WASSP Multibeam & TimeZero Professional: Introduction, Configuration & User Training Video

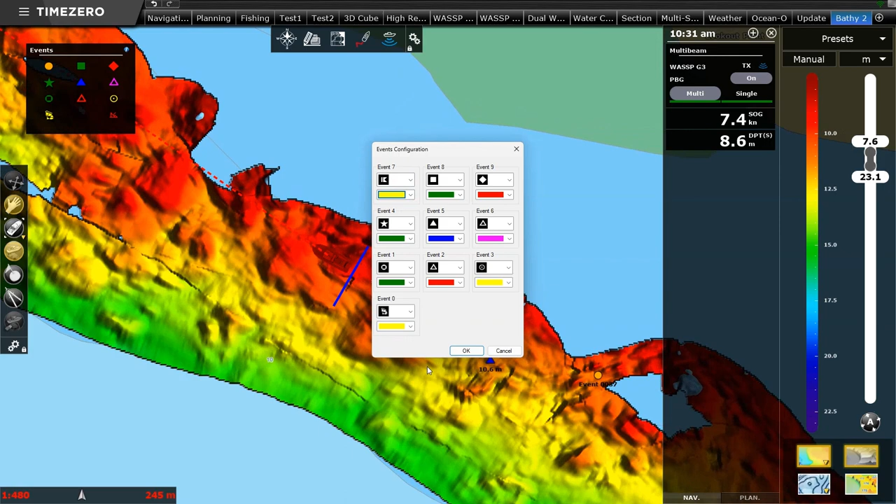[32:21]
On screen: depth 8.6 m, speed 7.4 kn
So you can see here, orange circle, orange circle at the top. I'm going to change that to, I'll change it to a flag. And I'm going to make it yellow. So now you can see I've got a yellow flag. So very, very easy to change these shortcuts. It's also worth knowing you can program in keyboard shortcuts for these as well. So on your programmable keyboard, sorry, on a programmable keyboard or on a regular keyboard. On the regular keyboard where you've got your keys, the numeric keys out to the right-hand side,
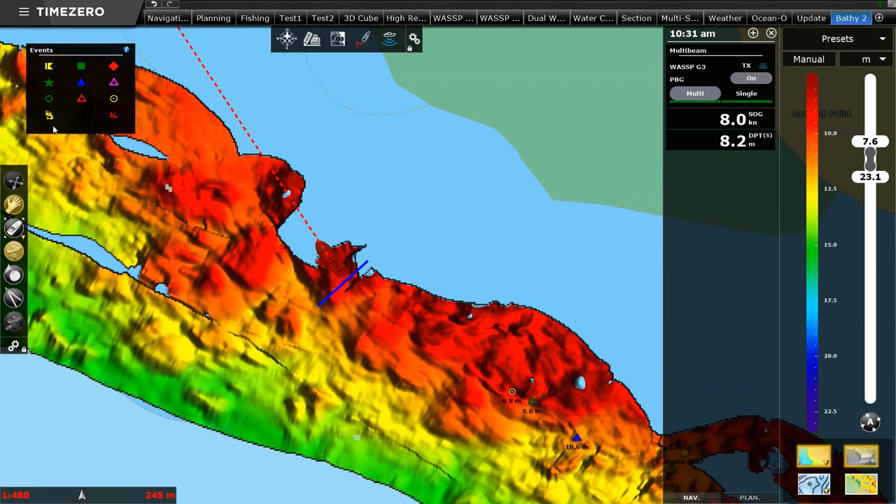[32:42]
On screen: depth 8.2 m
the 0, 1, 2, 3, 4, 5, they actually replicate these. So if I click on this eye, that's the 0 on your keyboard. That's the 1 on your keyboard, 2, 3. So if you also want to put a mark down, in my case I'm going to put a mark, I'm going to put a 0 by pressing 0 on the keyboard now. And there you go, it's dropped a mark. If I press number 1 on my keyboard, it's dropped a different mark, number 2, 3, 4, 5, 6, 7, 8, 9. So that's really, really handy too. You can drop those marks really quickly.
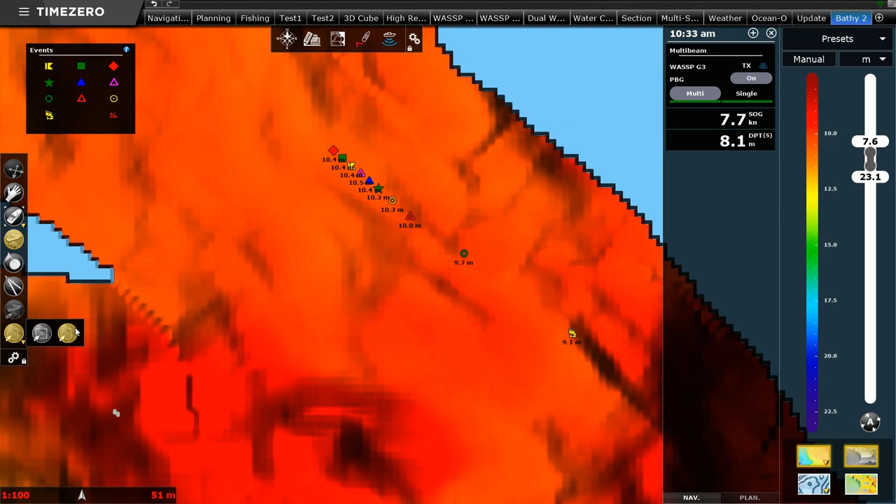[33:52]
On screen: depth 8.1 m, speed 7.7 kn
So I can zoom in here, and I want to say this. So those three marks are now selected. Right-click on them, mark symbol. I could change them all to be a particular color.
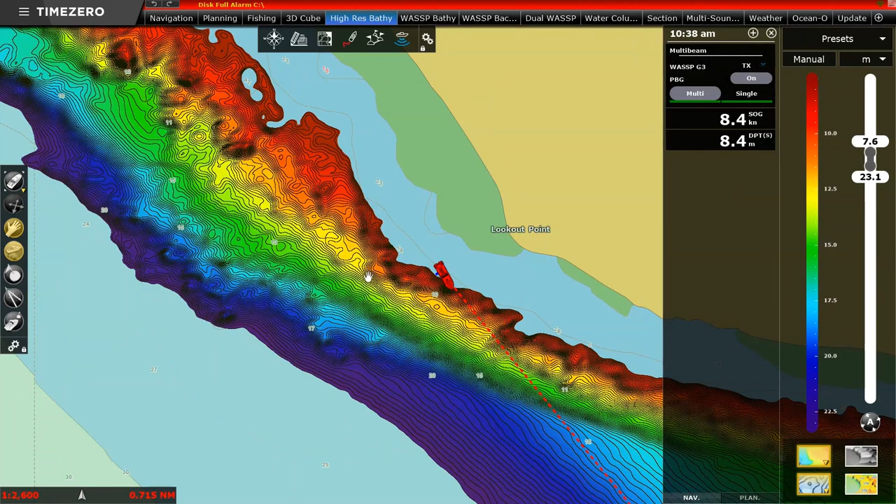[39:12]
On screen: depth 8.4 m, speed 8.4 kn
So the Hi-Res information, you can see that it's got some detail. But it doesn't have the same level of detail as the WASP. It's quite important. So let's maybe come down here a bit. You can see it's missing. There's just nothing out here where we've got these rocks. So that's the secret to WASP, showing you what's really there. The other thing I was going to show you before we go is if we have data that we no longer want to keep. So up here, it was a bit rough when we did the C-Trial.